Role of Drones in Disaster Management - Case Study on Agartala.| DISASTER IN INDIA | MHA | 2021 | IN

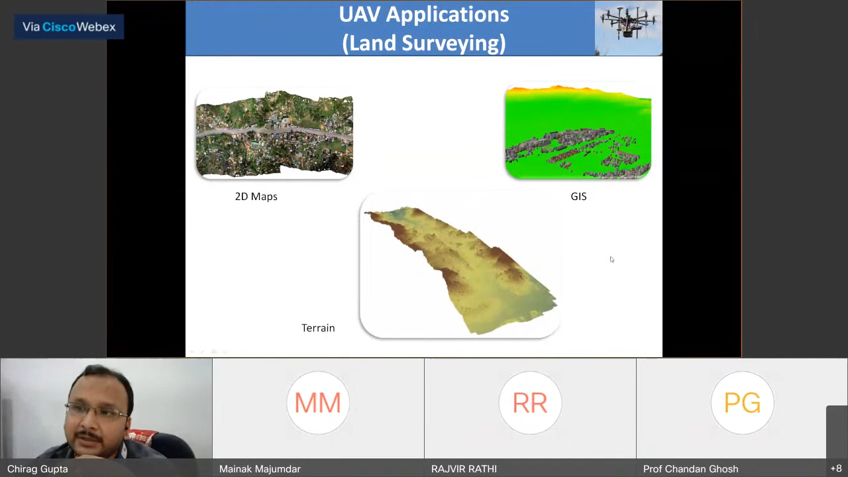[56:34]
So like this, we can generate many of 2D maps and terrain maps, even GIS analysis. So this is one of the major social related, society related application, I would rather say, not into the defense side. So another is the agriculture.